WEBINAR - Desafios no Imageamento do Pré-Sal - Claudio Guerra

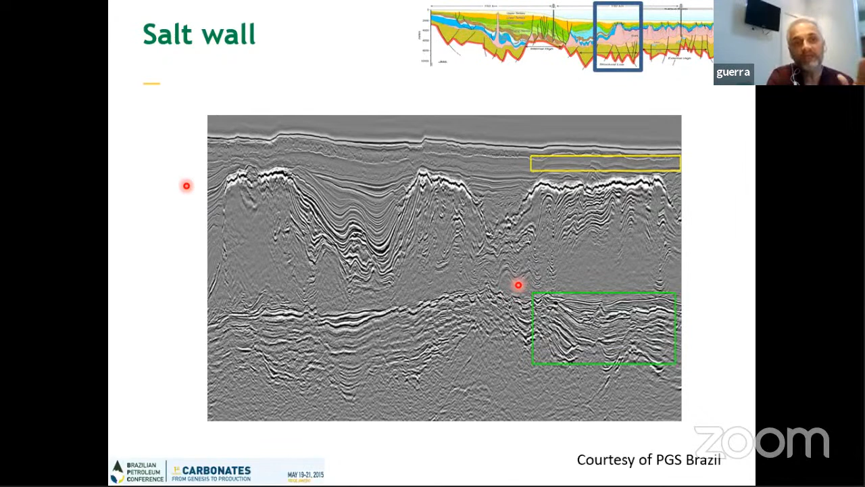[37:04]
tudo bem que são áreas também que tem problemas de alta opressão e áreas para gás, mas de qualquer forma a sísmica não está avaliando bem aquela região. Um outro exemplo aqui mostrando apesar da grande movimentação do topo do sal aqui assim, a gente consegue ter um imaginamento relativamente satisfatório para a exploração. para a caracterização de reservatório já é uma outra conversa. A gente aqui, por exemplo, consegue ver grandes altos do embasamento, feições que lembram carbonatos de alta energia na
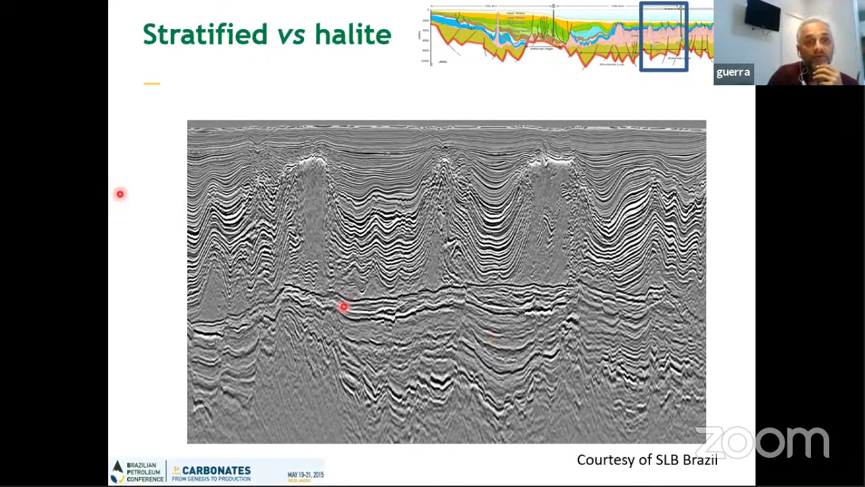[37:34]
plataforma e isso aí é o que a exploração busca no pré-sal.
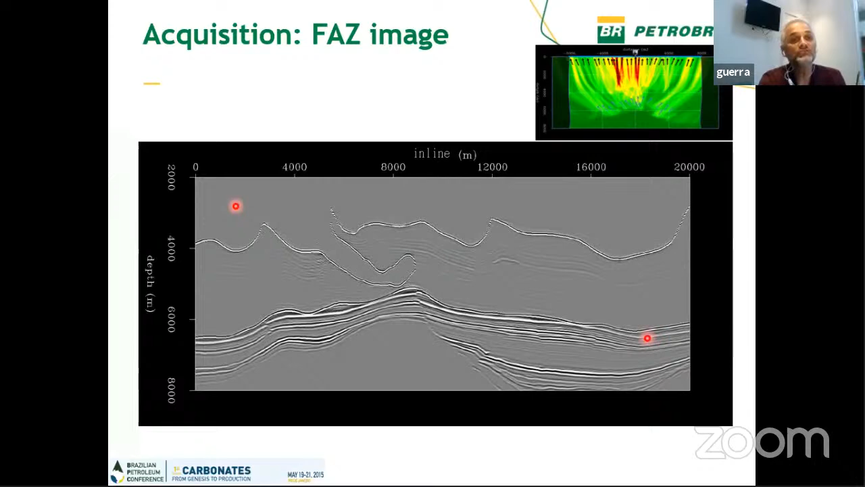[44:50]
o wide as emult com o narrow as emult narrow wide as emult narrow as emult wide as emult uma imagem muito mais limpa de ruído e quando a gente compara o wide as emult com a refletividade original a gente vê que ela se aproxima bastante da refletividade original
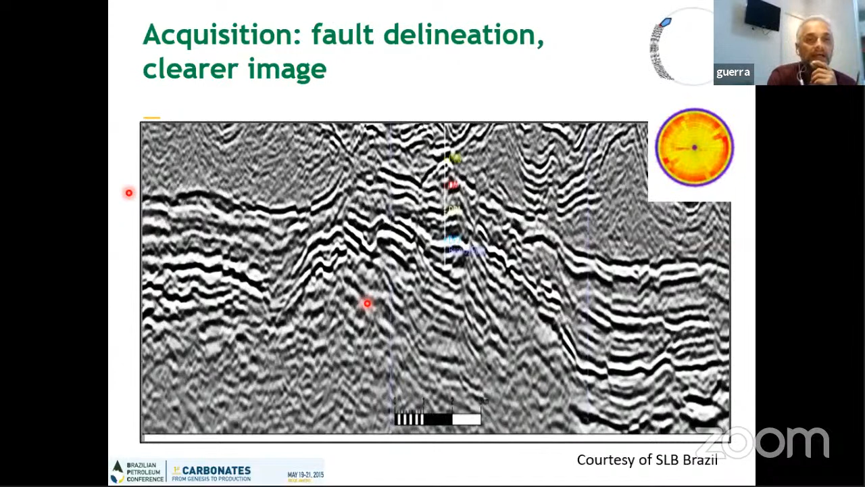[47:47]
delineação de falhas e imagem mais clara fica muito evidente eu vou precisar correr um pouco
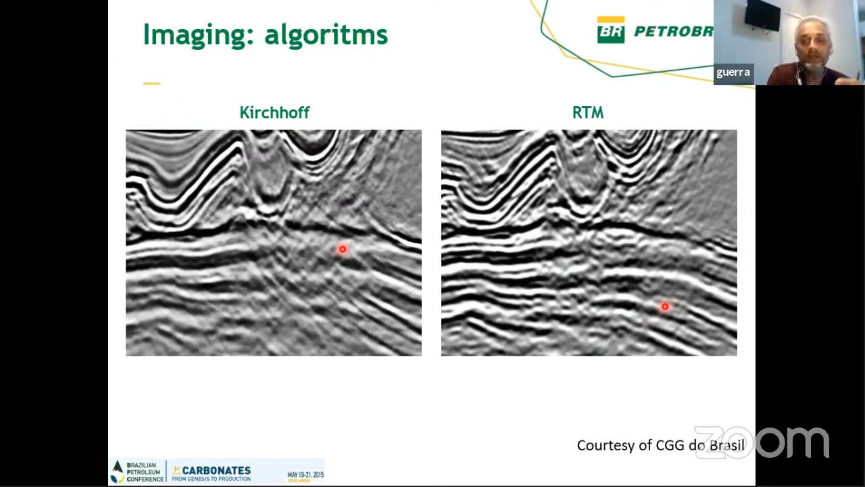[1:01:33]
existem regiões onde a migração RTM e a migração quirkos dão resultados semelhantes isso vai depende da geologia depende da companhia de serviço depende de algumas coisas mas no geral é para a gente esperar uma migração RTM mais livre de ruído do que aquilo é um grande problema que a gente tem é ainda são as múltiplas
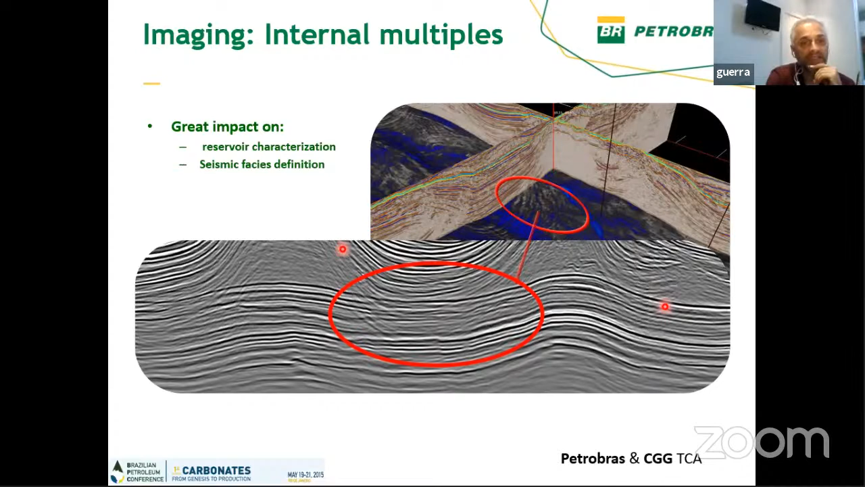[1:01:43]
internas principalmente para caracterização de reservatório e definição de face as múltiplas internas é na bacia de Santos basicamente o fundo do mar e o topo do sal são os grandes geradores de múltiplas internas elas têm trajetórias complexas e interferem como a gente pode ver aqui assim
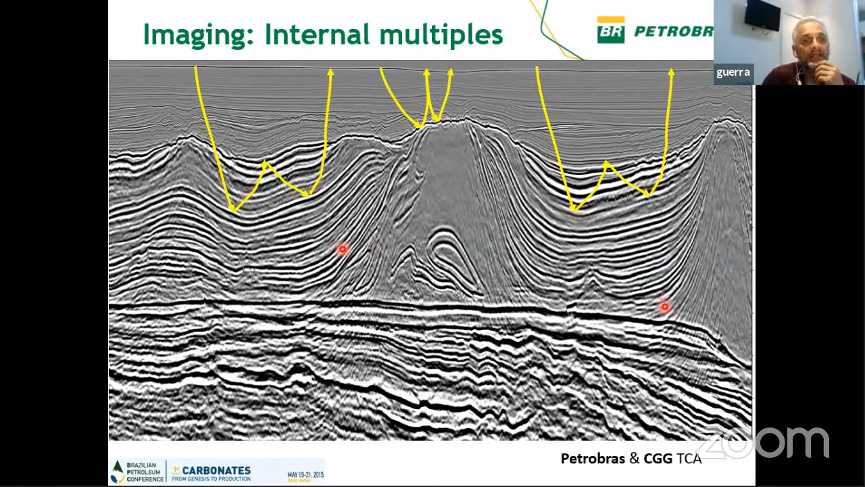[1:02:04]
interferem com os efetores primários e a gente isso aqui antes e depois um zoom antes e depois de atenuar essas múltiplas de modelar as múltiplas e atenuar
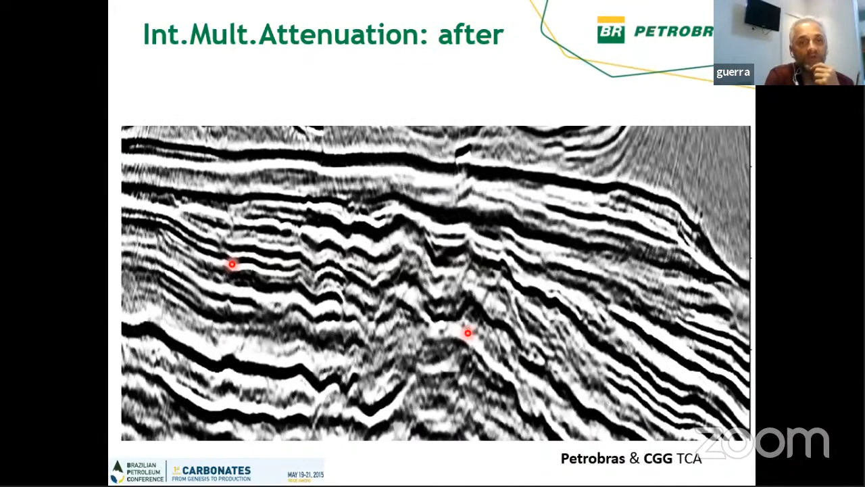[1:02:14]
e esse é o efeito que as múltiplas têm no mapa de amplitude RMS por exemplo do seu reservatório repara essas feições todas circulares aqui